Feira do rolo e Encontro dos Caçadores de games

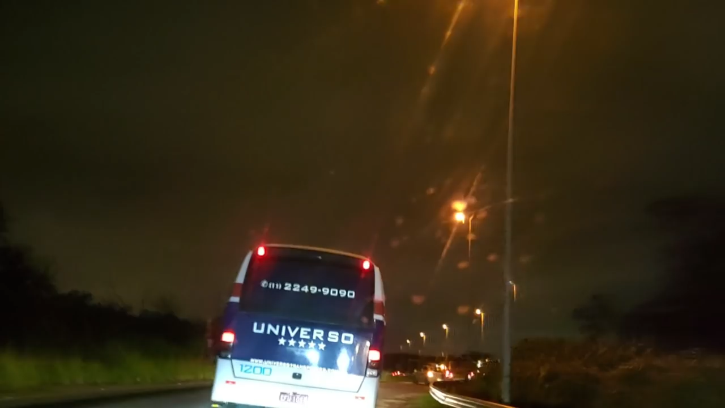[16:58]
Galera Uma coisa que eu lembrei Aqui agora Eu peguei um Está todo mundo fazendo a volta Inclusive esse busão
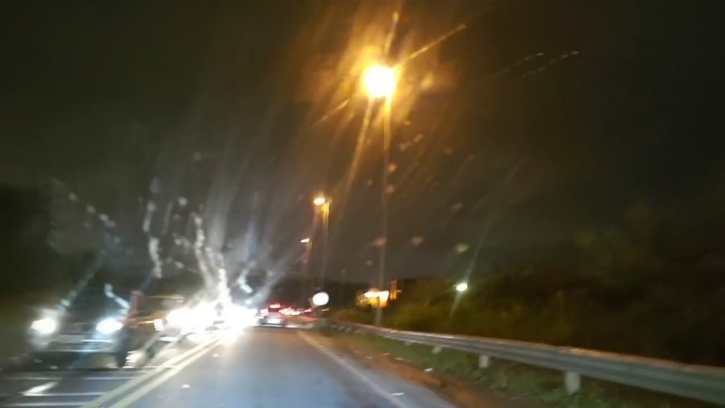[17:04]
Beleza Valeu Pessoal Eu esqueci Aqui é uma parte de Itacoaquealaga Puta merda O cara acabou de falar ali Está alagado Aí agora eu vou fazer a volta
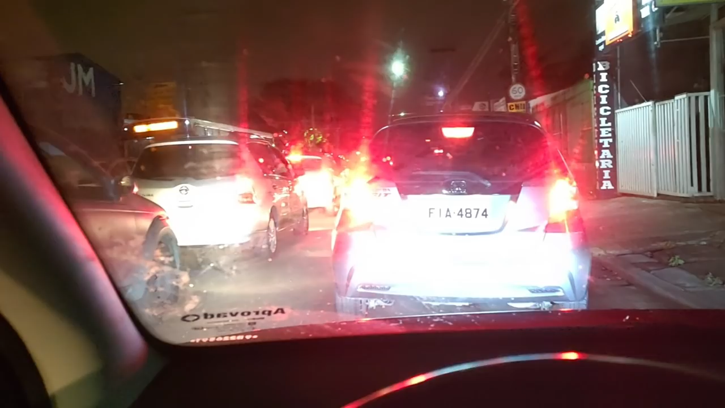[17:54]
Galera E para acabar de lascar Itacoaquealaga Está tudo parado Olha